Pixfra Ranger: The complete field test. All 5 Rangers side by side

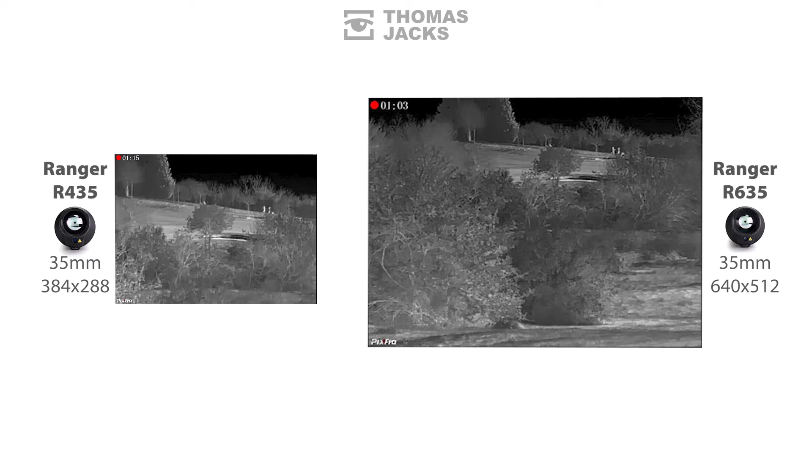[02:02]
That's this much larger. With hundreds of thousands more individual temperature sensing pixels for more refined tone and detail which can help you identify things a little easier. And the other thing a bigger sensor can deliver is a bigger field of view with more foreground and more width. To make spotting across large areas easier, covering more ground even before you've moved your head.
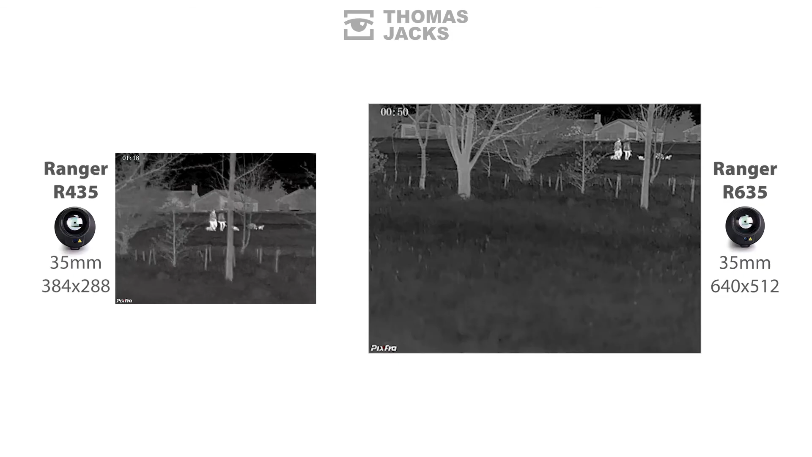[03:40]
I'll just adjust things again to make the pixels the same size for a more representative viewing experience from the different sensors. There's certainly more detail on the R635.
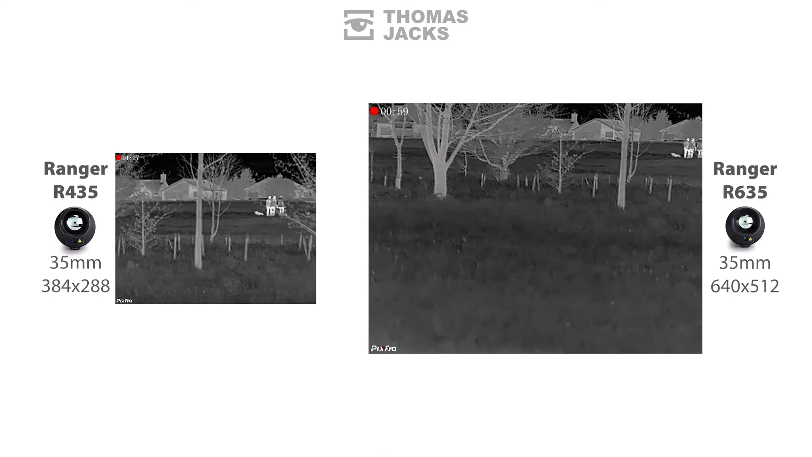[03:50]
But at closer ranges, the main benefit is the wider field of view. Let's bring the other ranges in. And you can see they all deliver a clear identifiable image of the people and dogs at 70m plus. Even through some light vegetation. Now if I skip forward a bit to visually demonstrate the difference in field of view, watch closely and see how long it takes the runner to cross the frame. It's only 20m away, but that's noticeably different.
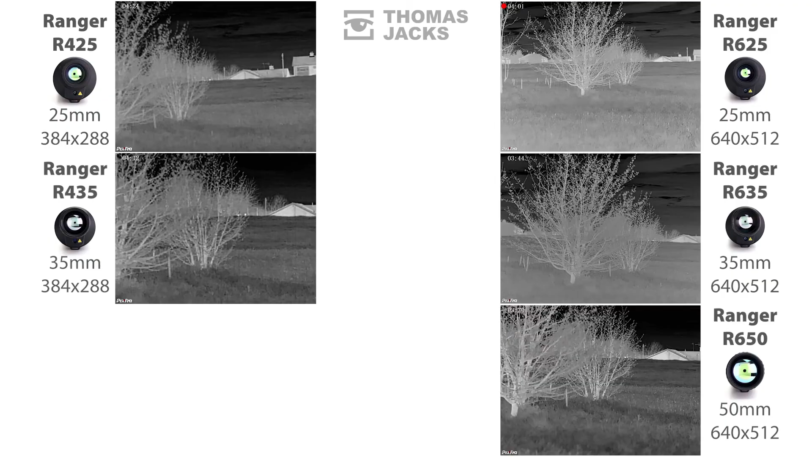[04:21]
Especially if I slow it down and add a counter to quantify the difference. There you have it.